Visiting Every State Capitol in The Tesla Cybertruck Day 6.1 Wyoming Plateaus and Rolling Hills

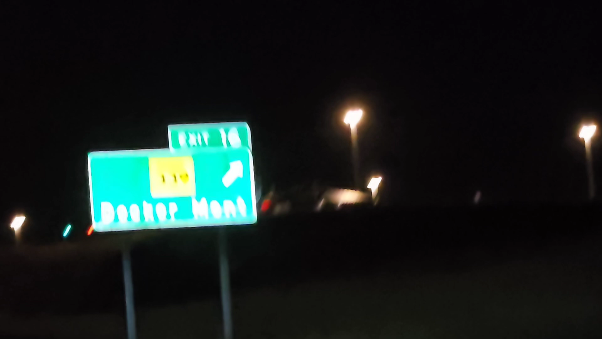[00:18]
yellow rectangle thingies instead for their mile markers on their road signs.
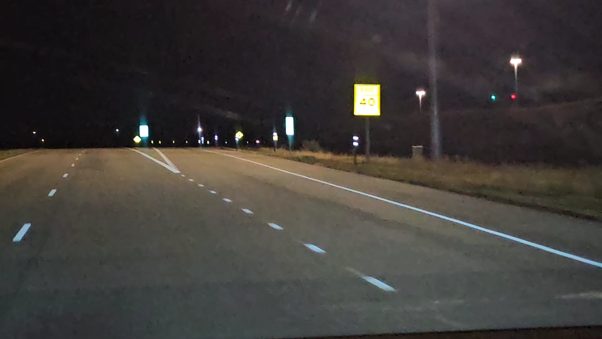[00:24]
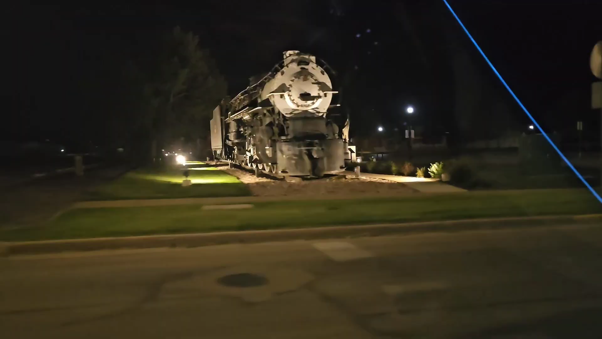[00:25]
There's a train just sitting there on display.
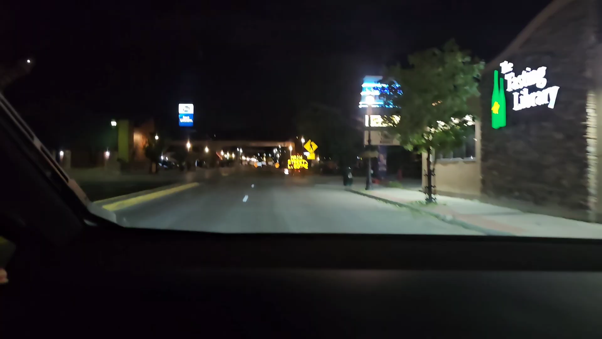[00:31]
Oh, this whole place is blocked off. Good thing the charging is right before it.
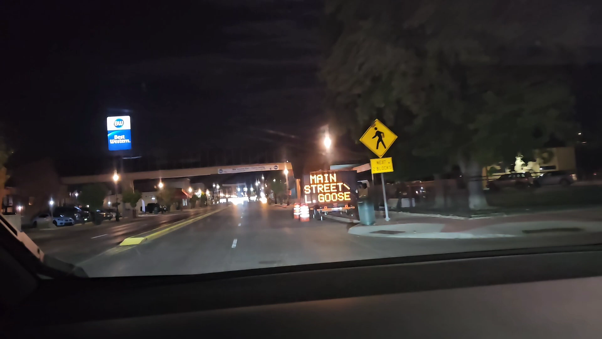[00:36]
Now your destination is on the right. At least it tells me it's here.
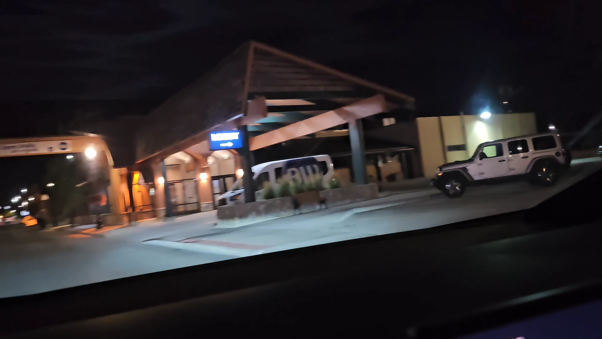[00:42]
Oh, there it is. There's nobody at these chargers.
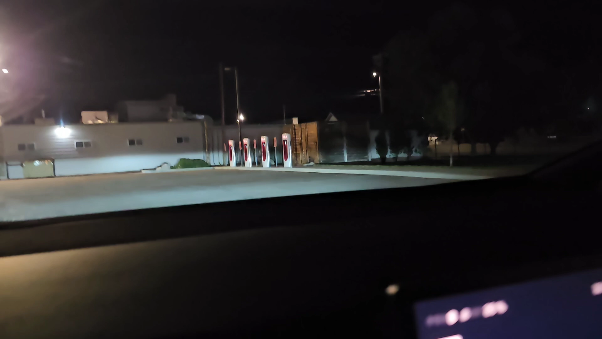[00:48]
Right, we're the only ones because it's so late. Let's plug it.
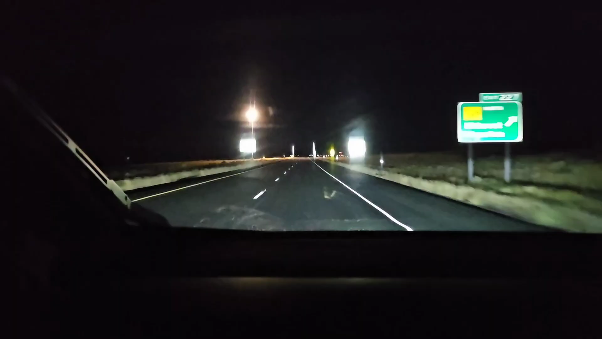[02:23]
Sign, it said road damage a mile ahead. It said to use caution. So I wonder where the damage is. Did they block it or what happened? Did they put cones on it? Let's see. So far, nothing.